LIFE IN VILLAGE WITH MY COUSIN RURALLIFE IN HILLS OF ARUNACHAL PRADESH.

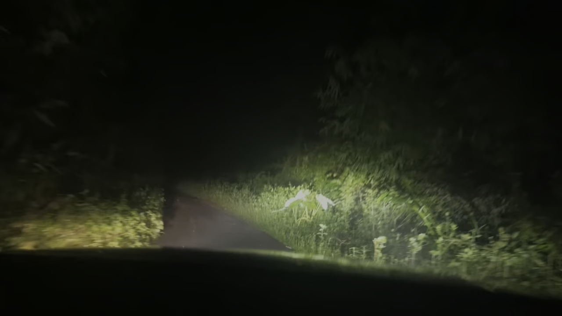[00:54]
चलो फोगी तो यहाँ से भी ज़्यादा होगा। अच्छा, हम जंगल को रिकॉर्ड कर रहे हैं, कुछ नहीं लगा ना। ये देखो, बस्ती में गाड़ी वाड़ी नहीं जाने का कारण पूरा जंगली जंगल रास्ता हाईवे में देखो।